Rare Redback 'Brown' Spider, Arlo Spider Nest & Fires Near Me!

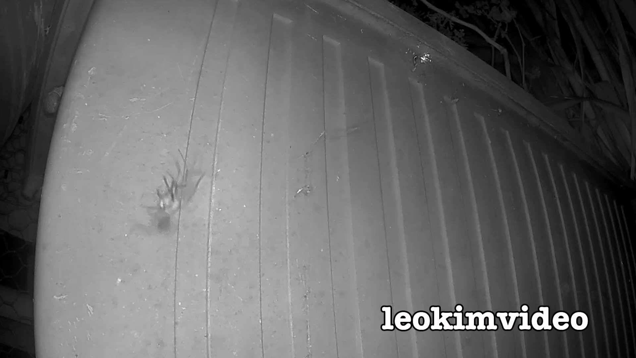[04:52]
I have decided that I will play with a redback spider in the backyard so I can see what they're up to and understand how they live. But there'll be a time when they have to say goodbye and it will be on my terms. This redback spider has been setting out its web underneath a large rectangular pot.
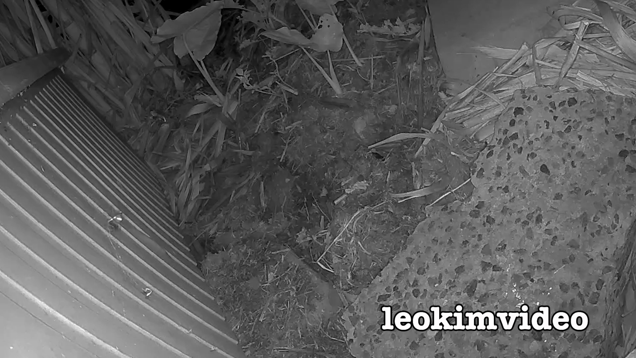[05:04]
It's very much a creature of habit, although it won't make its web every night. And that's something I don't understand. But what I am noticing is, apart from the web structure and the way it does its web, is there are other spiders around that the redback will ignore. Now, I believe there's some juvenile redbacks hanging about.
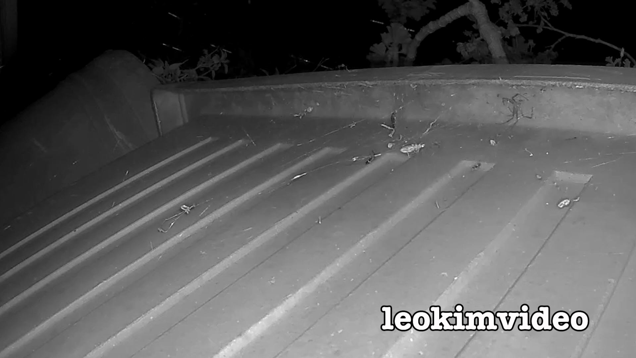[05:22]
But I also believe I've caught some video of what is the grey house spider or grey widow, cement spider as I call it. And it looks like that spider is totally ignored by the redback. Yes, it's hard to tell. The video isn't that clear. I've captured a lot of video of the spider doing its web work here. And what becomes more interesting in a way is not what the redback's doing, but what the other critters around the redback are doing in the redback zone.